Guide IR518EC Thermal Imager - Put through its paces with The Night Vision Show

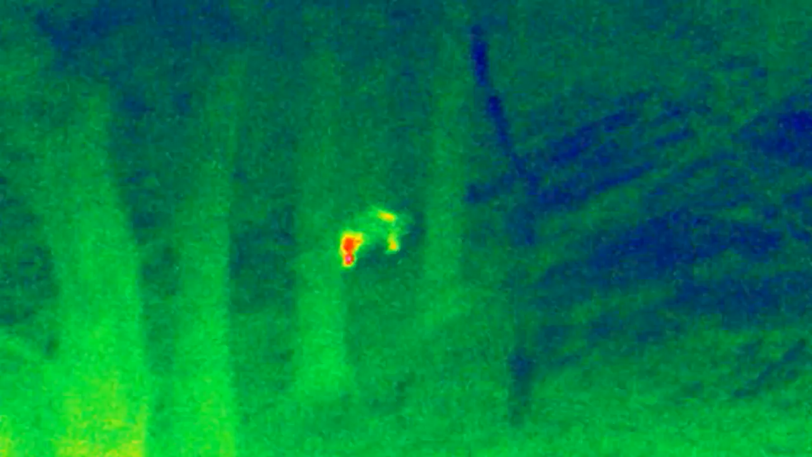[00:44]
badgers, foxes at that distance, not just larger animals also.
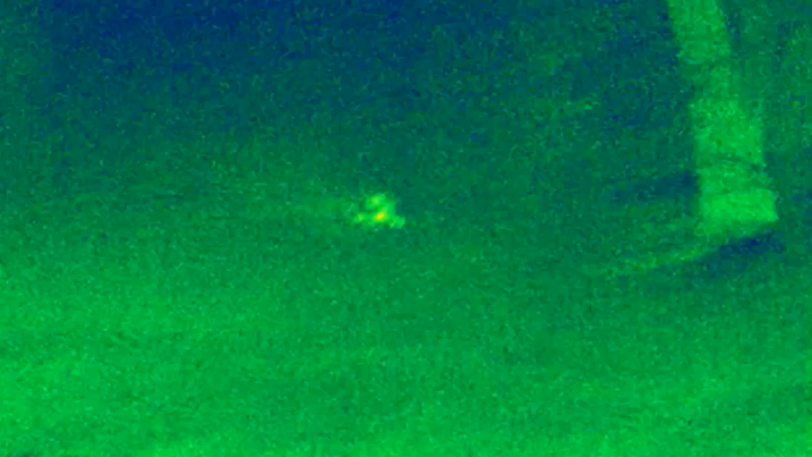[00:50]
1200 meters at nighttime or in the day or in any conditions.
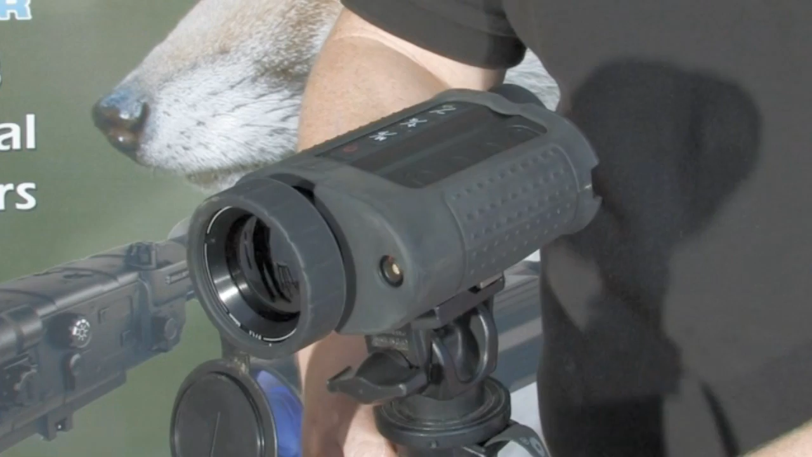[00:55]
You know we've discussed before how foliage and grass gets in the way. How does this stand out against say other thermal images that just have a black and white heat signature for example? It's not just the black and white heat signature. This does have a 9 display mode where you can actually have different colours of detection.
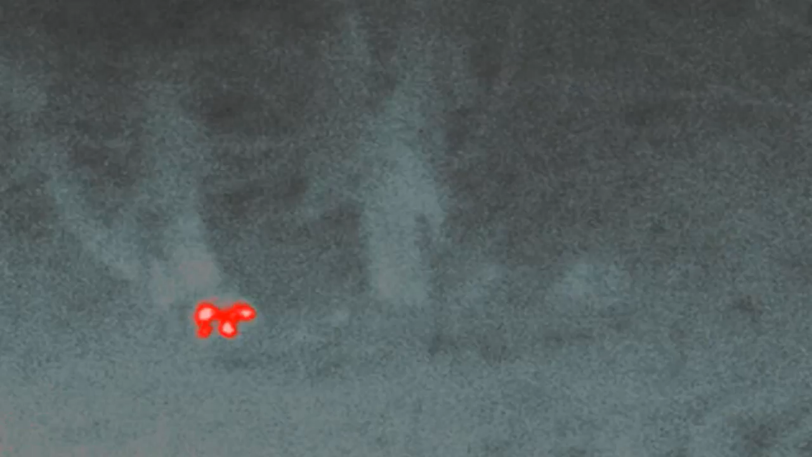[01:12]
It does look a bit James Bond-esque. However, it does have a big difference in terms of what you're looking at.
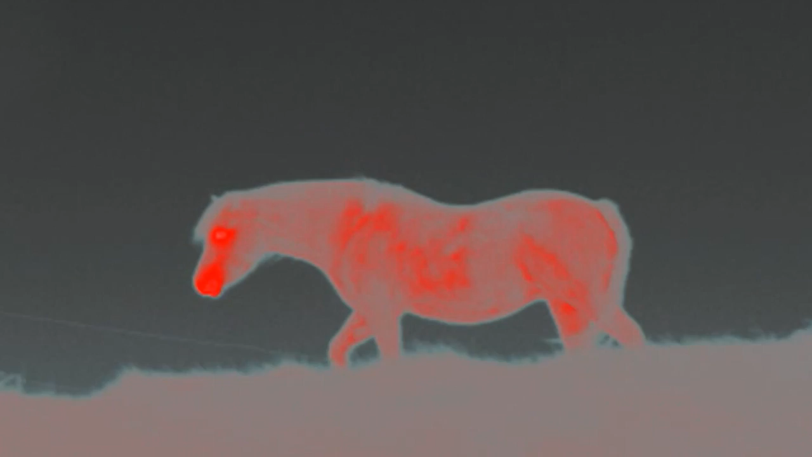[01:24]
Switching to red hot modes for example, you can see red hot sources and track red hot sources, the hottest source on the scene. You also have a 50 Hz refresh rate.
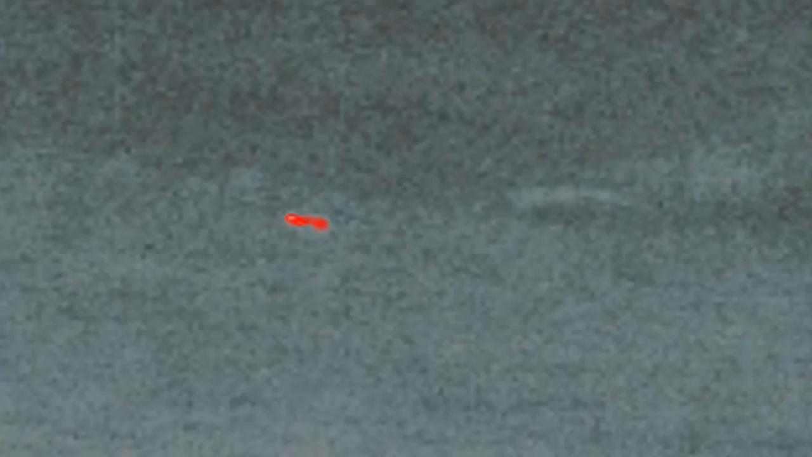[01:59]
So in some ways this model eliminates that doesn't it? And it just makes the viewing experience that much more sharper. Absolutely. There's virtually no lag. If you're panning across a field, if you're watching a fox running across the field,
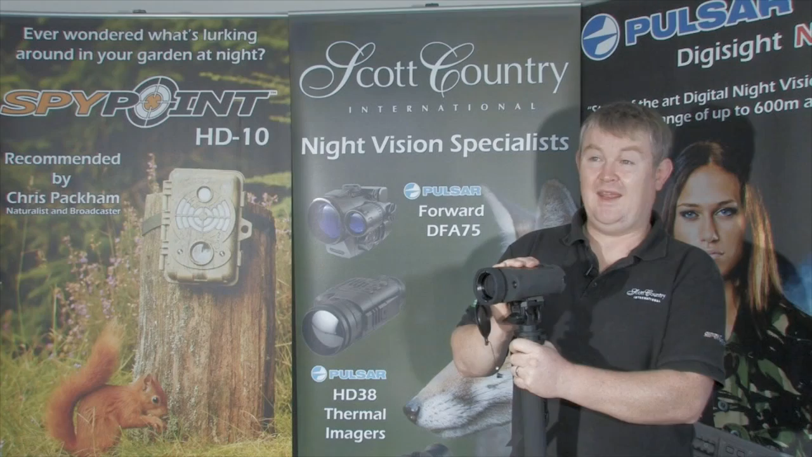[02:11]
with a 9 Hz thermal imager it will be very stuttery if you want to use that term or very laggy.
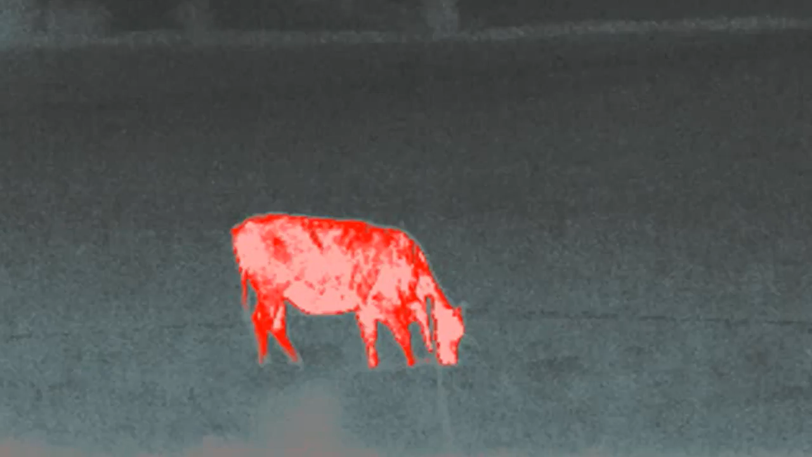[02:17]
With the guide IR518EC you get a crisp sharp image and you can film at that as well. Paul, what kind of people would use that product in the field?
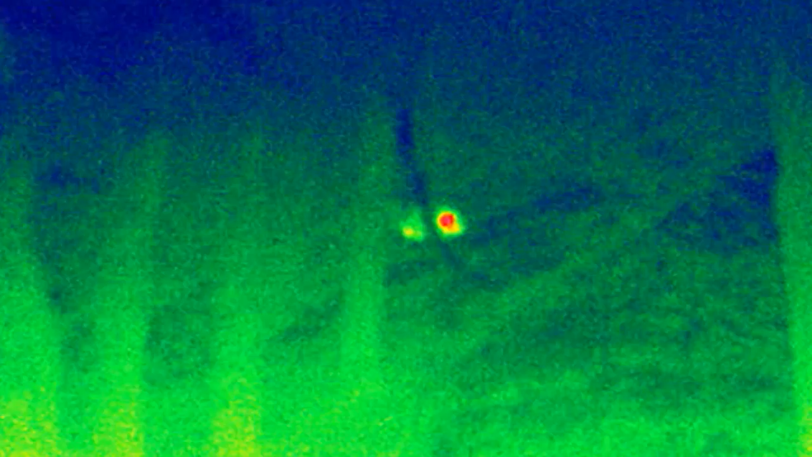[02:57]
To watch wildlife and track them, for example,
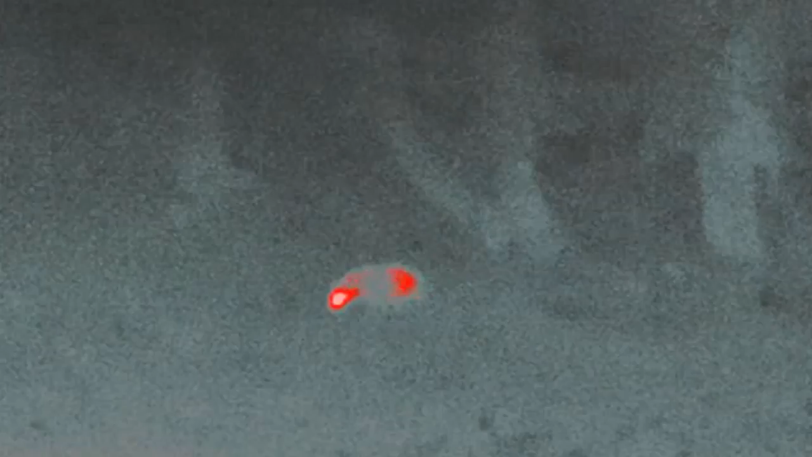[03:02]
if you're going to watch badgers at night foraging and taking things into their den, I suppose you can go out in any condition.
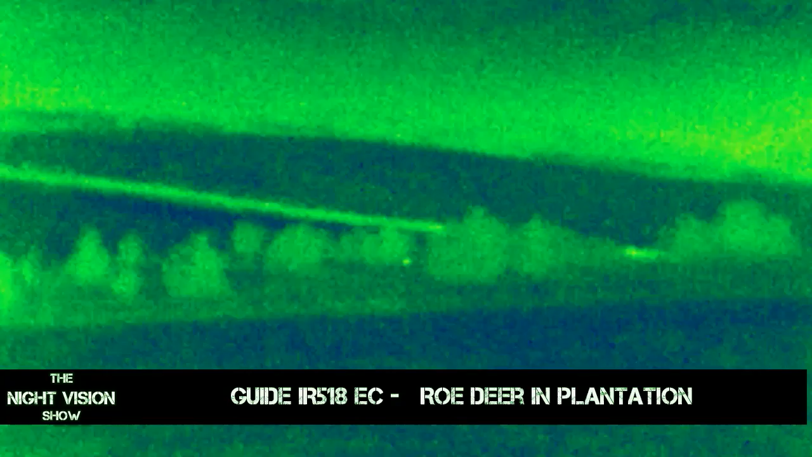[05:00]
Most shooters really want a night vision implement, be it pure night vision or thermal, that will show them what's out there and enable them to come to terms with it.
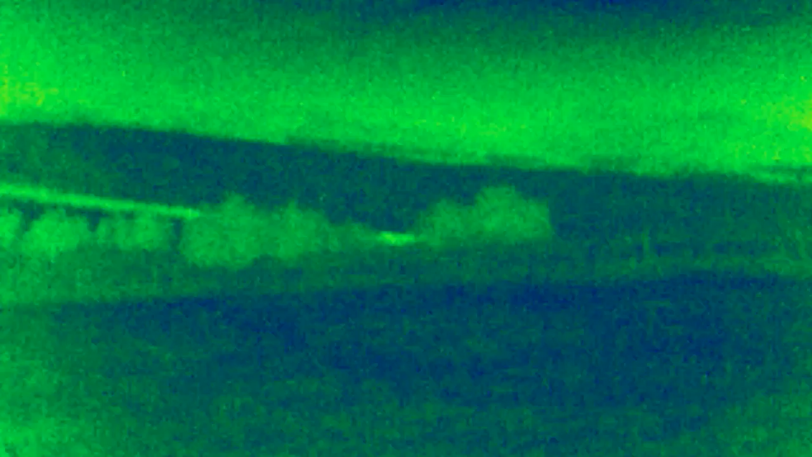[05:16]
The Guides did this absolutely perfectly, but there were a lot of facilities on it that, quite honestly,
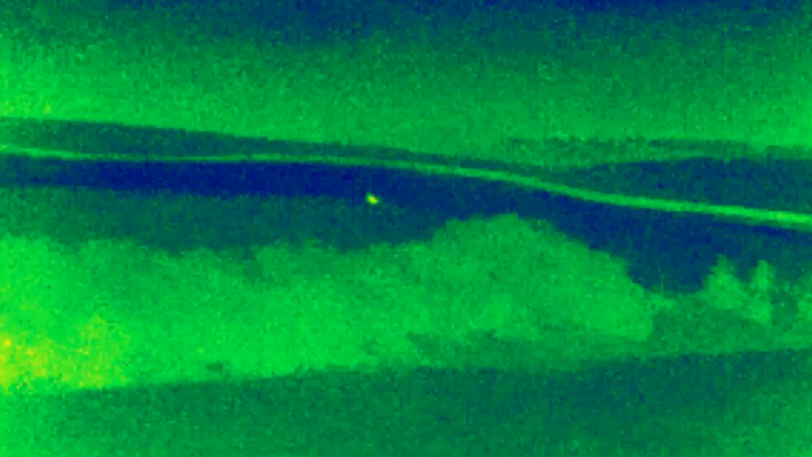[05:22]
I probably felt I wouldn't normally use. For people in the field, people using it for hunting, surveillance and observation, it's obviously got the colour features.
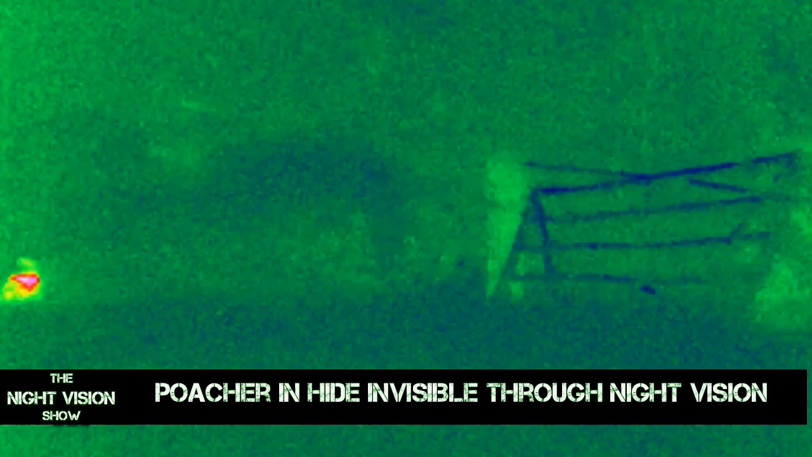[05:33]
How did you get on with, say, switching from using something like the Pulsar HD38,
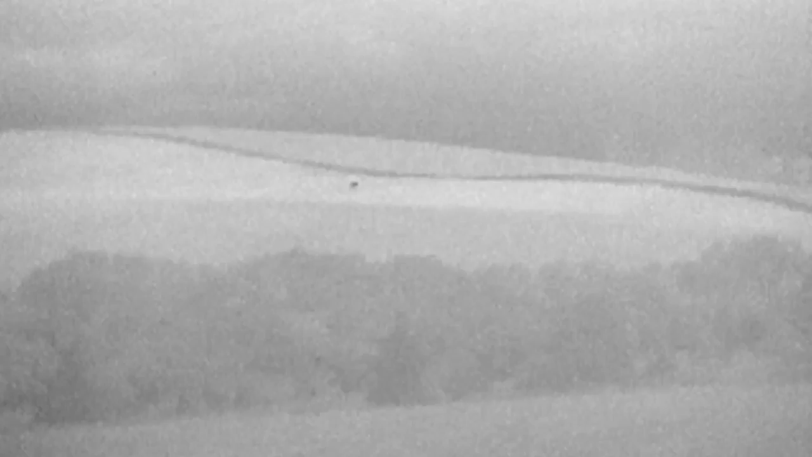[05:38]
which is the black and white heat signatures to the colour ones with the guide?
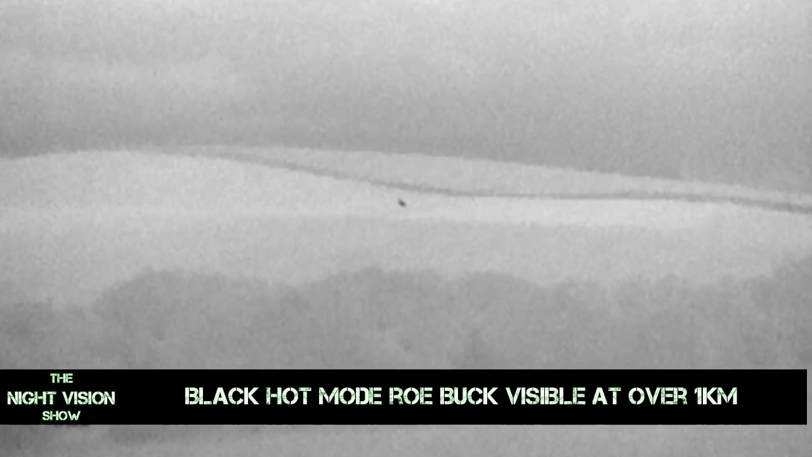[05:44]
The colour facility on the guide was interesting,
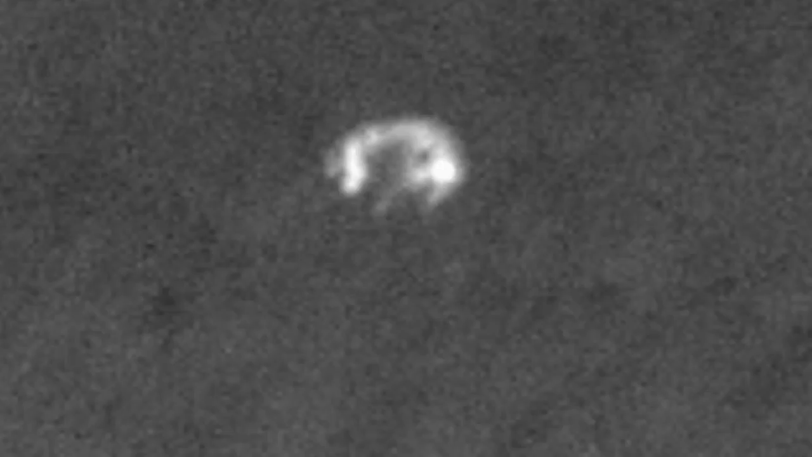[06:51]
And that was a great thing to see, folks, because animals at night time get spooked quite easily.